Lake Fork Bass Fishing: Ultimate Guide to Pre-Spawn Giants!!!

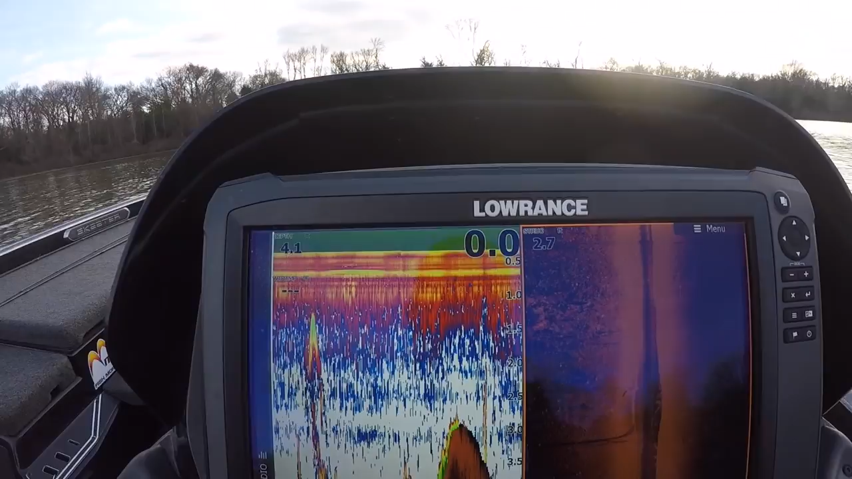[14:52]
And right over there, that's grass starting to show up. But what I'm doing is I'm also looking at my sonar. And the reason I'm also utilizing my sonar is because I want to see how tall that grass is. Because that grass, like we said, it dies back in the winter. Well, if it's just six inches or a foot tall, that grass isn't really going to do you any good.
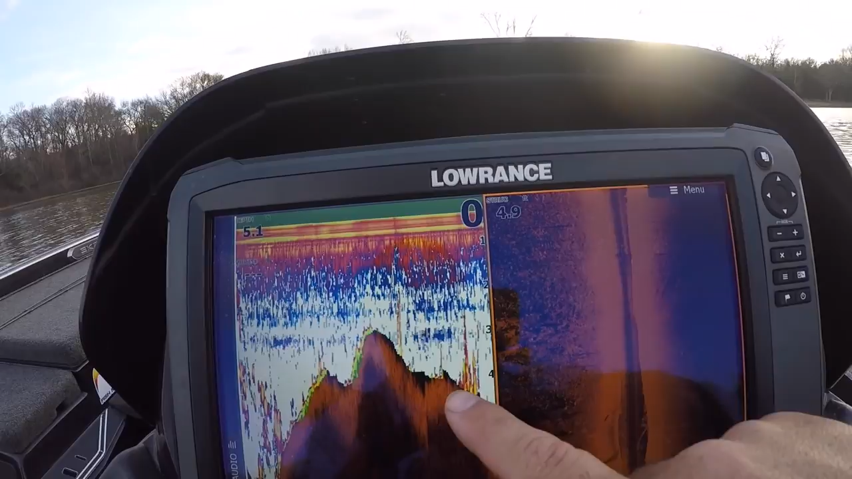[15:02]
There's a little bit of grass right there showing up. You can kind of see it over here starting to pop out a little bit. Not much going on yet. There's the channel right there. You can see that sloping down. And even though there's not much grass, see all this grass is right here? But then the drain is bare, you can kind of tell the difference. Grass here, no grass here. Okay, seeing lots of grass, but it doesn't look real tall yet on my sonar. Starting to get a little more height.
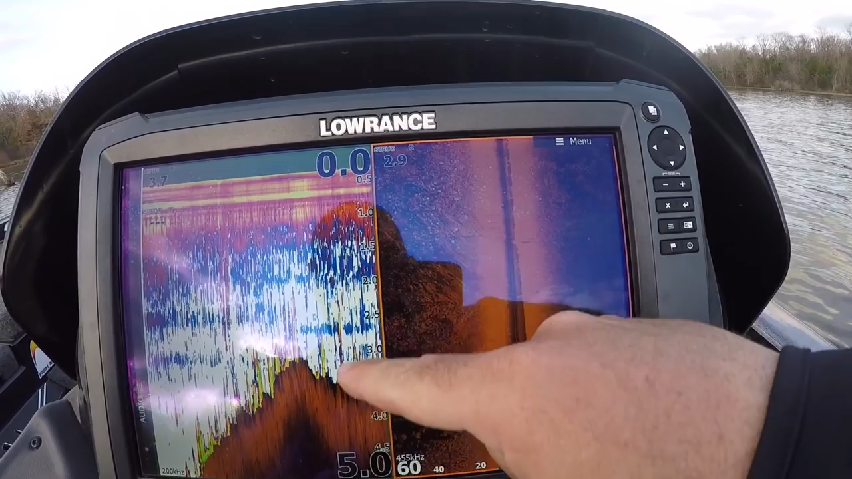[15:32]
You can start to see that grass lifting off the ground a foot, foot and a half. If you look at these green stripes over here, that's what you're seeing.
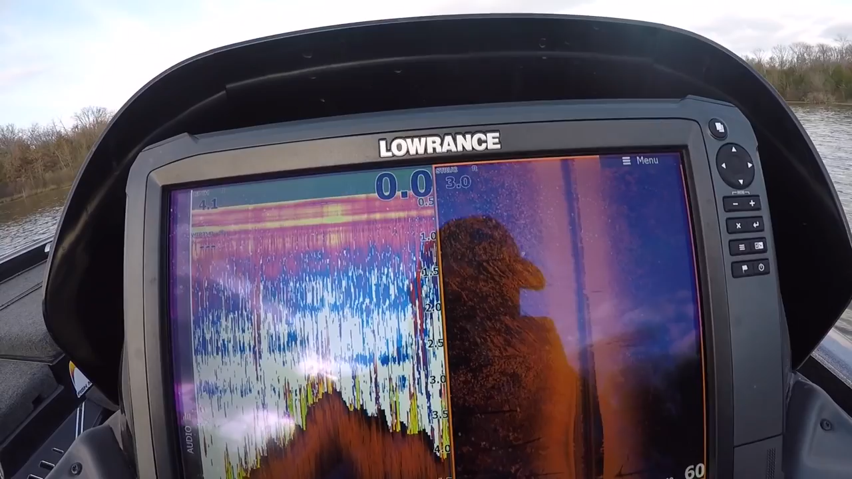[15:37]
And this is all, there's grass everywhere out here. Oh, here comes a drain right here.
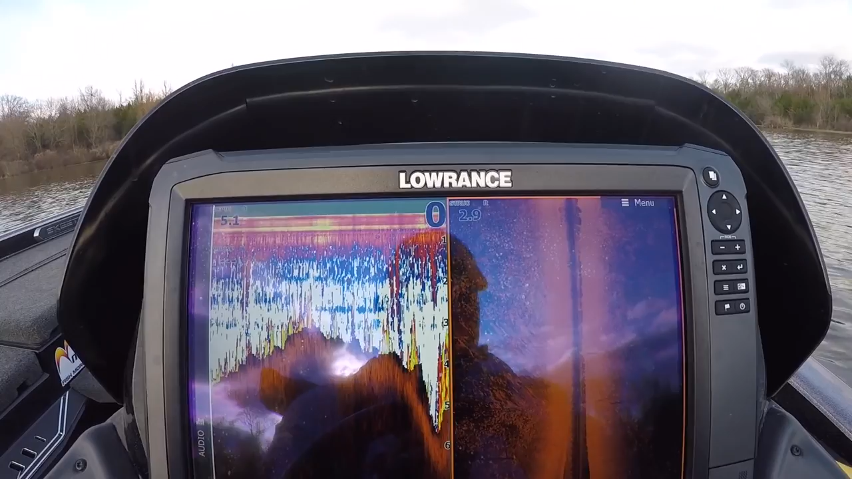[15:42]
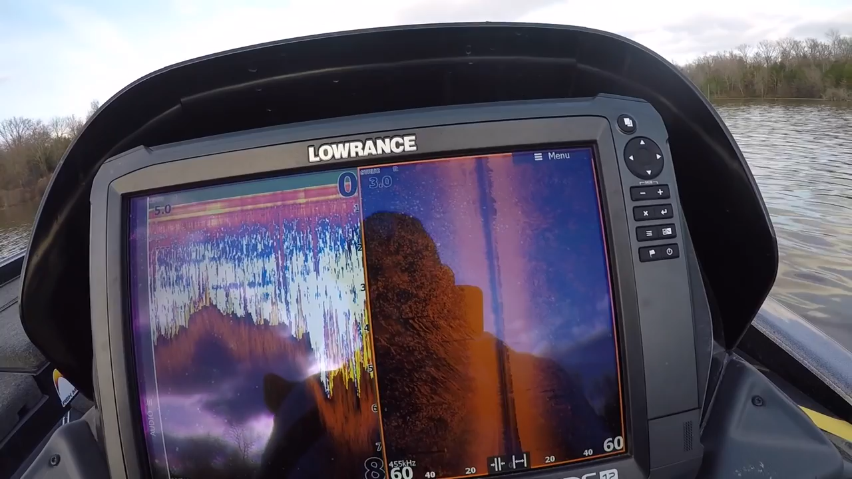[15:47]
And look, the drain even has taller grass in it. So hey, there's a little clue for you.
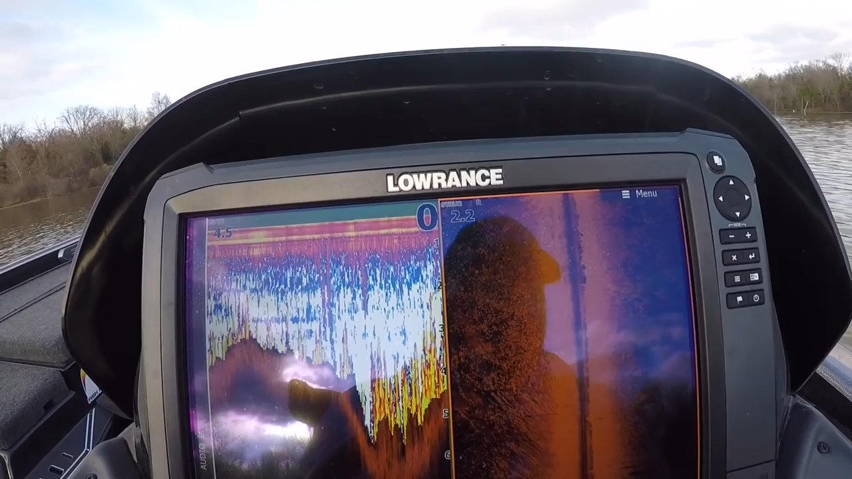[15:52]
So it looks like we got a drain feed in right here and there's even grass in the bottom of the drain right here. So what you'll do, like, in this situation right here, I'm going to go ahead and mark a waypoint. I'm going to stick a waypoint right there. I'm going to stick a waypoint right there. And that'll create a line on my map where I have my graph. That'll create a line on my map where I have my drain all lined up. There's another ditch.
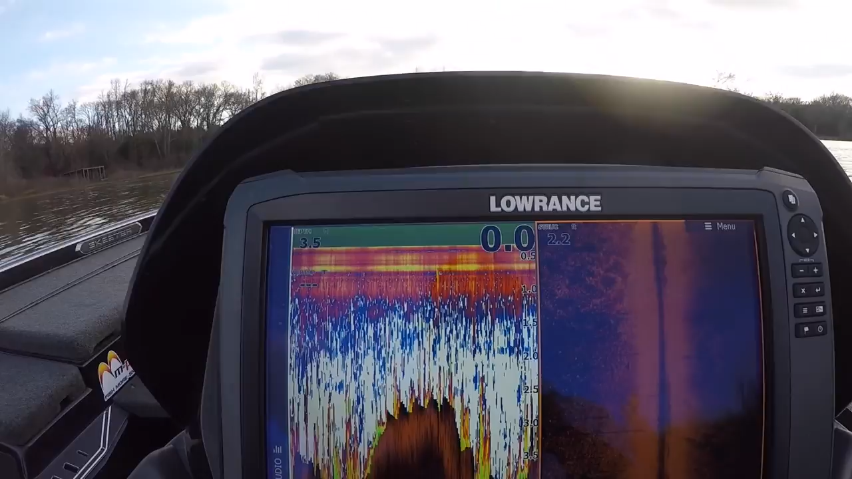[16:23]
See, and that's where, okay, so there's two ditches back here. Here's another one right here. You can kind of see it. So we're going to mark a waypoint here. We're going to mark a waypoint here. And that's going to create another line where we'll know where that ditch is.
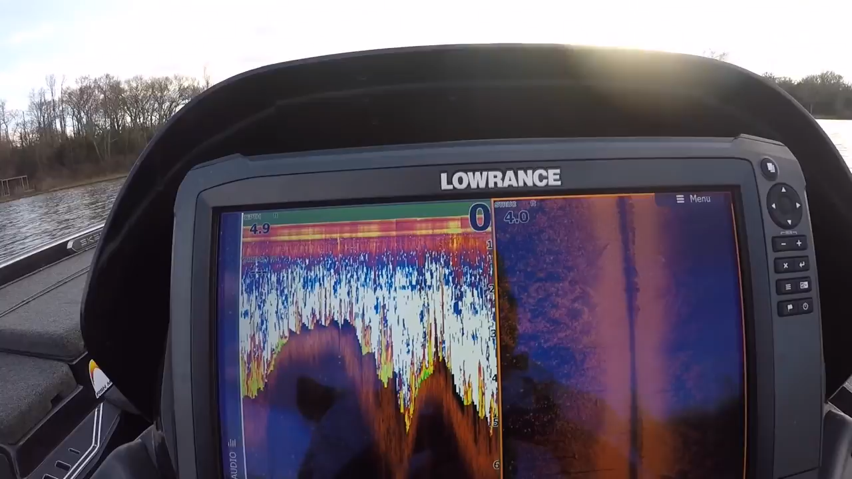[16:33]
Looks like we may have another little one right here. So we'll mark right there. We're marking all these low spots, all these little drains and ditches in here we want to mark.
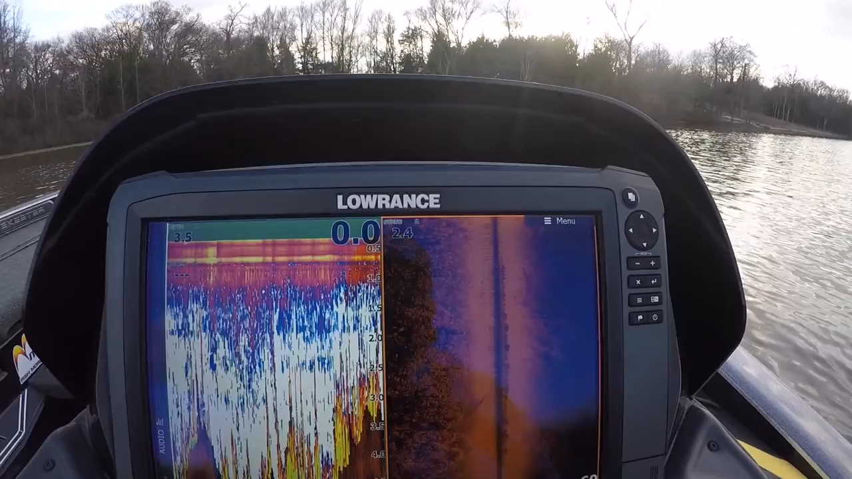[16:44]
If you look, you can really see that grass is starting to really thicken up. Oh, man, I started turning right as we went over another one.
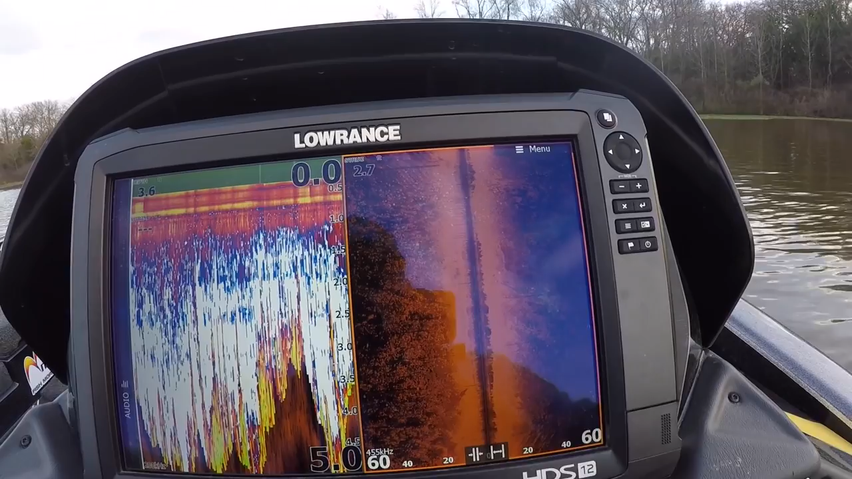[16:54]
So what I would do, I need, there's another drain right here that I just started turning, and it distorted my image. So I'll make another pass, go back over that one, and mark both sides of that drain the same way as I showed you before.
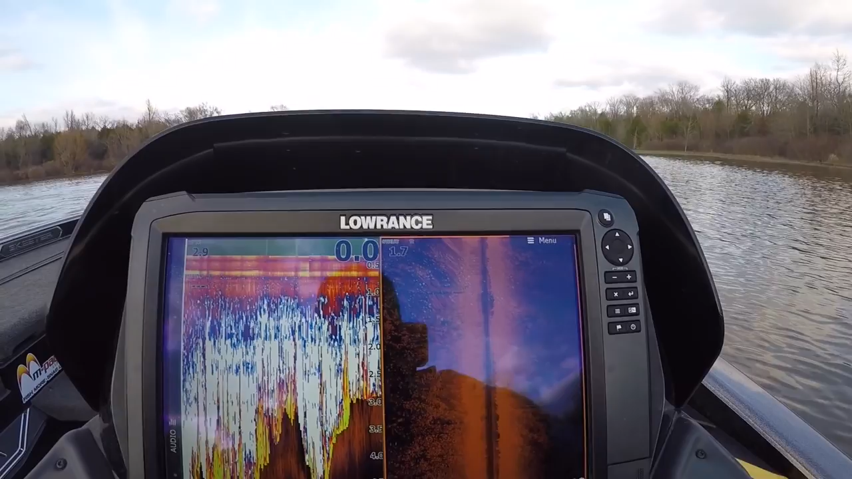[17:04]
There's grass growing all the way to the surface in here.
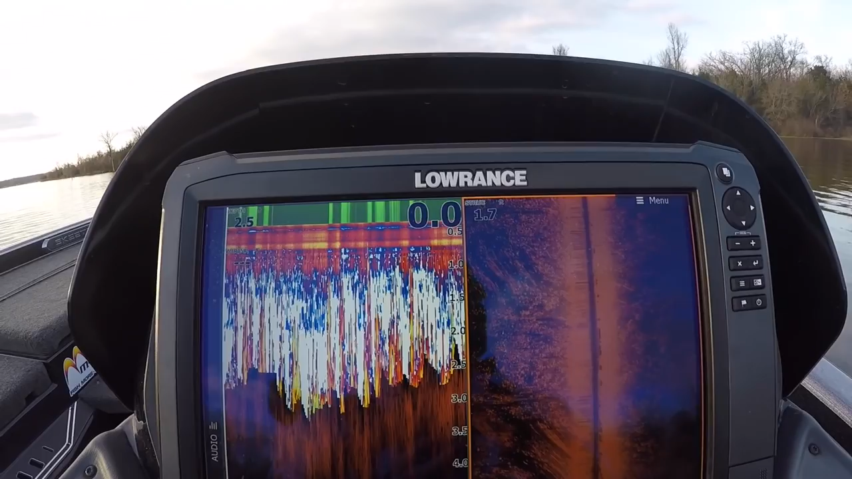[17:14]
So it may mark a grass waypoint, may just drop a waypoint right here, mark it, and use a grass icon just to let myself know the grass is really thick right in this area. Boy, there's a good drop in that little ditch right there. Good night.
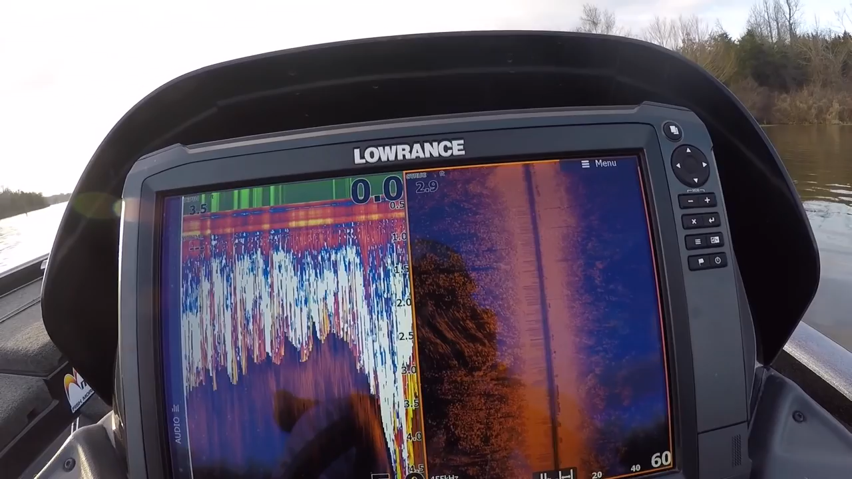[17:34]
If you look, you can just see the subtle difference in the grass right there.
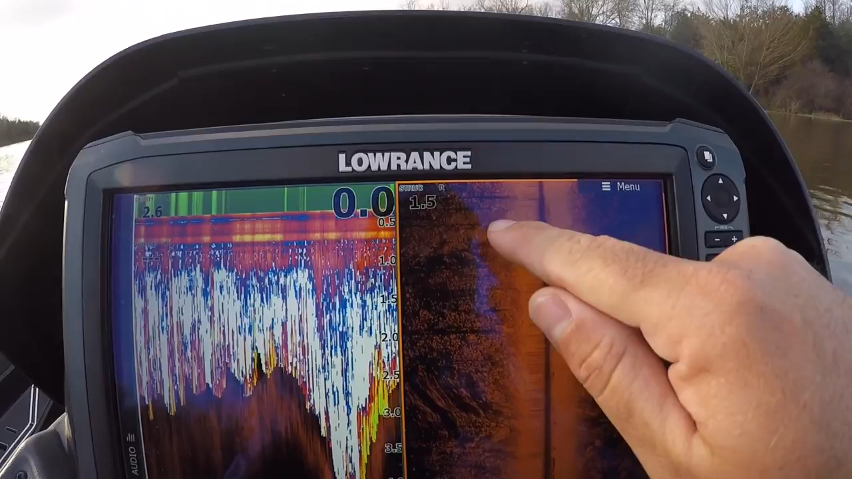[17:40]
Well, that's that ditch. So we're going to go ahead and mark a waypoint here.
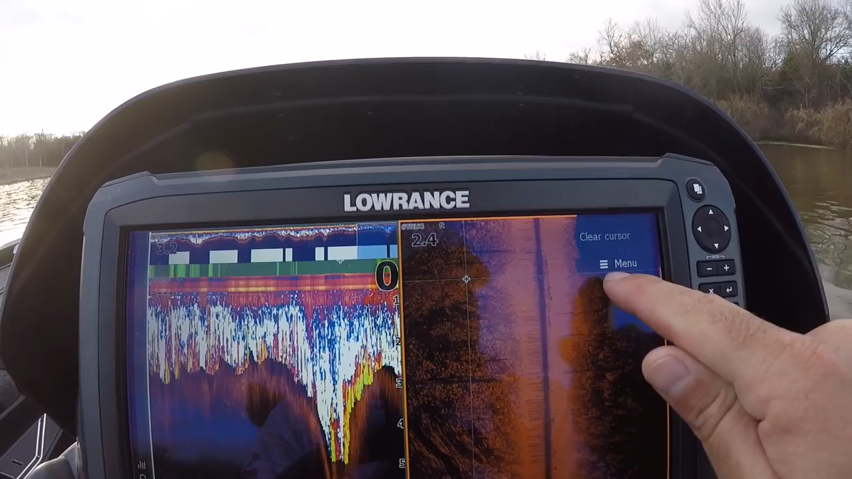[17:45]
We're going to mark a waypoint here. And now we've got a line. And so what will happen, guys, is you'll create all these lines, and then you'll put your map on.